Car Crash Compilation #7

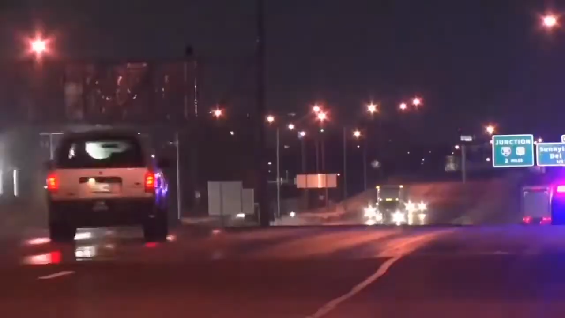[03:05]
Oh, there's a wreck. Oh, there's a wreck. Oh, man, he hit the wall hard. There's another, gonna be another one.